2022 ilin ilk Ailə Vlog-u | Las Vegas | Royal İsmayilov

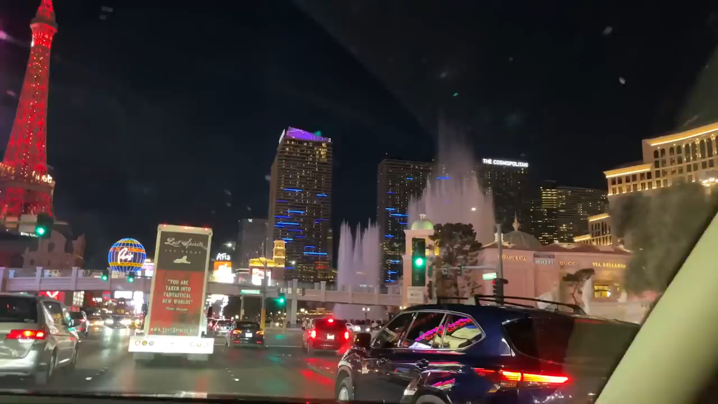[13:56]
Işıklar öyle bir söndürürler biraz burada. Yani böyle biraz karanlık gelir bana buraya indi. Aç bunu. Hatta yandı pandan tak tak.